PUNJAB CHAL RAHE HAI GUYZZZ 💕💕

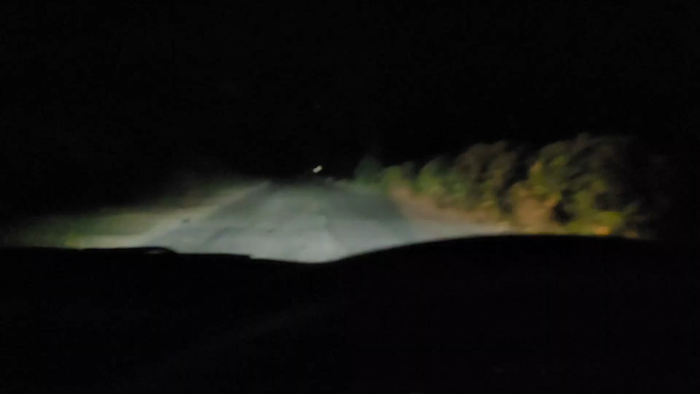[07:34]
ये देख लो कितना सुनसान रास्ता है, टाइम देख लो 2:30 बज गए अभी तक नहीं पहुंचे।